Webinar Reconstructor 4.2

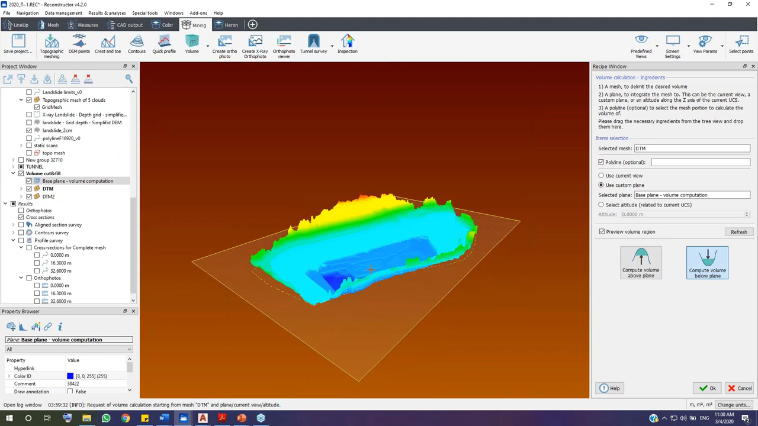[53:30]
or you want to extract a PDF report, you can click on here. And let's say OK. And I will move to the next tool, the cut and fill volume computation. So here, please take a look on the left in the project window. I have two mesh of different scans from the survey area from different time, time 1 and time 2.
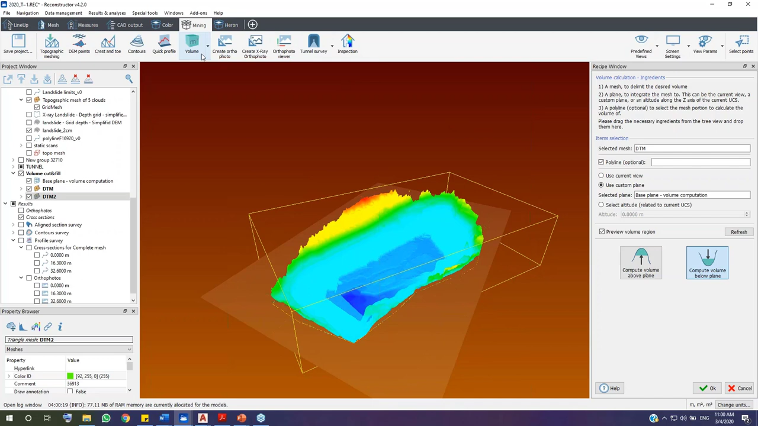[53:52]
So I want to calculate the difference in volume of this area. Here, I just tell the software that the mesh dtm was acquired
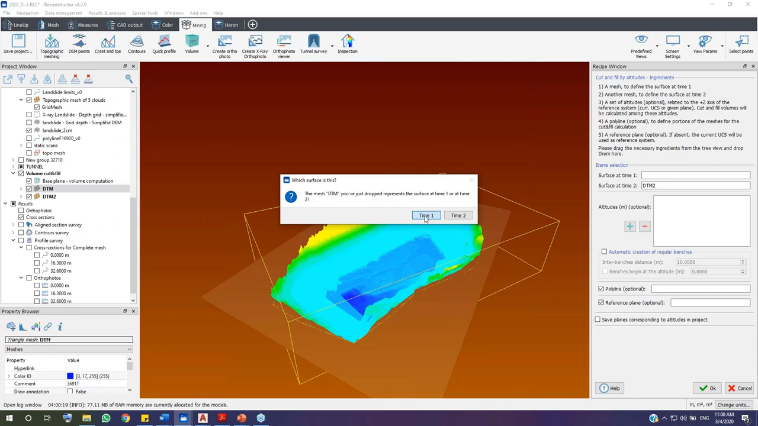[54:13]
at time 2 and the mesh dtm was acquired at time 1. And if I want to put some constraints into this calculation process,